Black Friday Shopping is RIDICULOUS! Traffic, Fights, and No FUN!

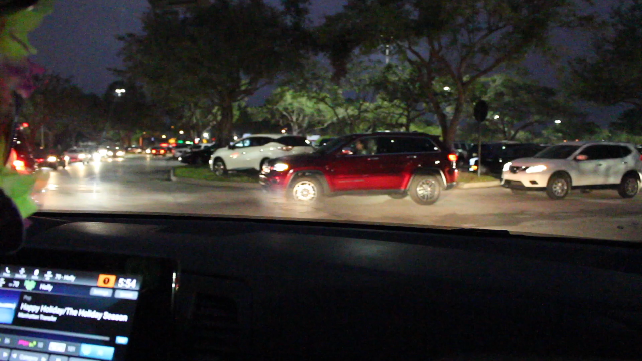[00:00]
Welcome to the Florida Mall, where it's a complete and utter disaster of people.